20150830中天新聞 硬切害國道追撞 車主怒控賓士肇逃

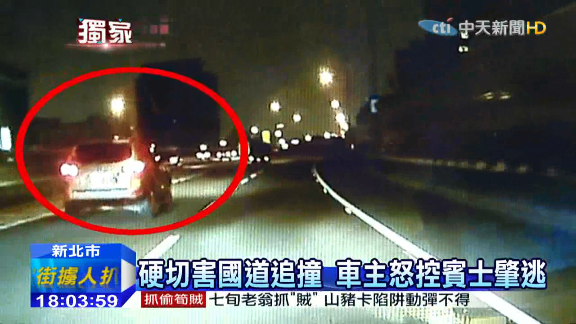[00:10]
一旁修理车吓了一跳，方向盘急拉向右闪，导致追撞意外就发生在下一秒。两辆车碰撞在一起，缓缓开往路肩。而夸张的是，罪魁祸首的宾士车就这样停都不停，加速快闪，逃之夭夭。 事故是没有什么关联，可是这次事故是因他而起。 他穿进内侧车道之后，那个九天生那台车啊，就刹车，然后向右闪避，然后就撞到我的车。